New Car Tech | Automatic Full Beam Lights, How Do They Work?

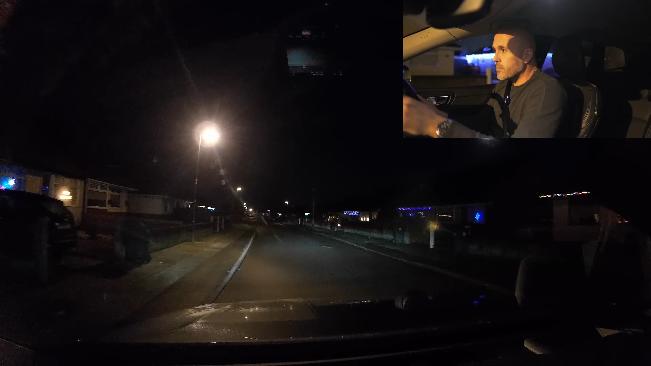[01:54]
so what i'm suspecting that the automatic full beams will do is that they should come on automatically pretty obvious but when it sees street lamps we've got street lamps on at the minute um it's not got full beams on and i'm suspecting if i had anything to do with working out how these systems work that's what i would do if it's spot any lights um street lamps any other cars whether it be uh red lights with cars are in
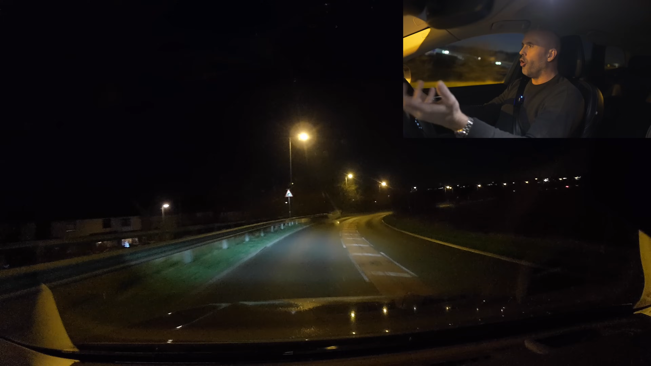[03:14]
up or even if they overtake me um i'll be really interested to see how it is going to work now what i'm going to do we are following a vehicle that's going the same road as i'm going to take so i'm just going to take loads of time just so it can't see the vehicle the other direction or the one that we're following sorry i just saw one come the other direction that we're going to have to deal with but this little section has got a few street lamps but then a little further up they go off so we're going to have a little look
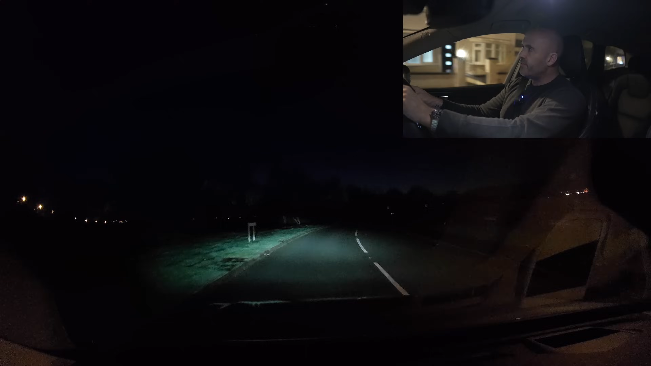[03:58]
so i'm doing 17 miles an hour just so that other car gets away now the street lamps have finished what are the lights going to do are they going to turn on not at the minute now they have excellent absolutely perfect this car's also got um adaptive headlights that turn the way the steering wheel goes as well so they're really good so they came on
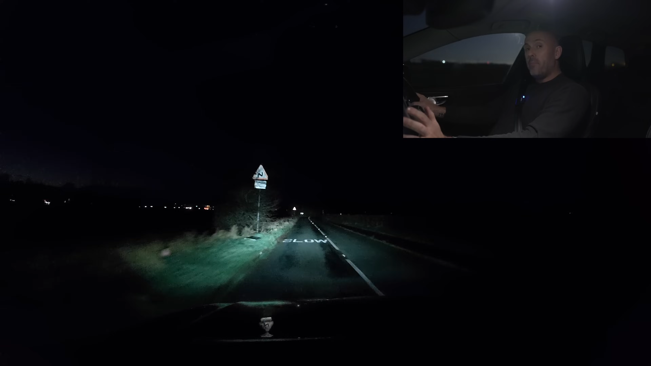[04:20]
perfectly at that perfect time just hopefully we do get some things the other direction that then it decides to turn them off
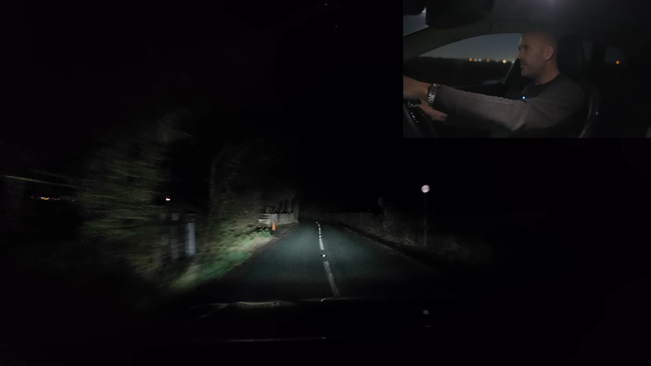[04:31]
whether you can make out the lights turning with my steering wheel turning as well i'm going to go a little slower here and just see whether i can demonstrate that so there's no one around but if i turn actually didn't work it must only be the dipped headlights that do the same